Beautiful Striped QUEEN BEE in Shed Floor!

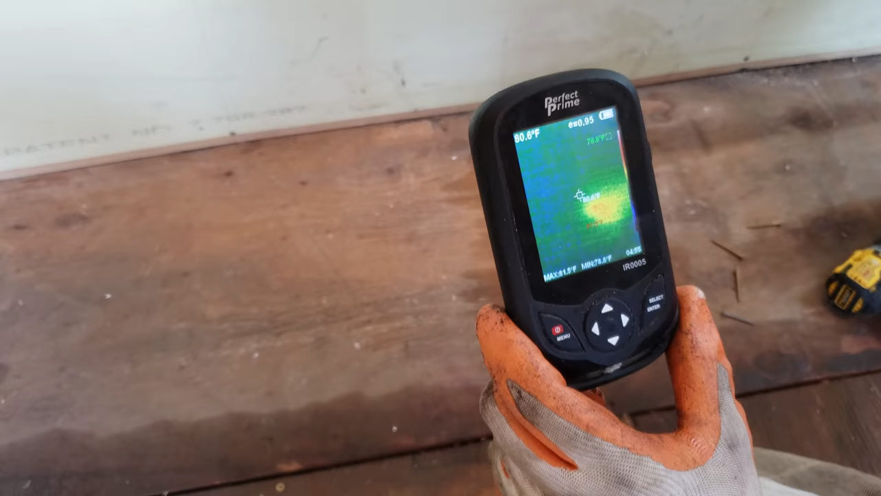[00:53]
Alright so you can see there's a little hot spot there cool over here hot
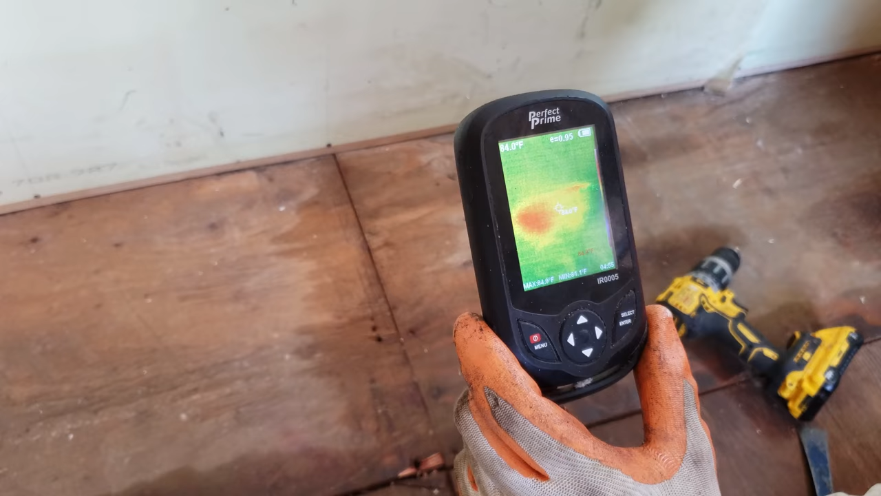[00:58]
spot there and you can tell it's not very big it just kind of covers this little area here but that's where the queen of the colonies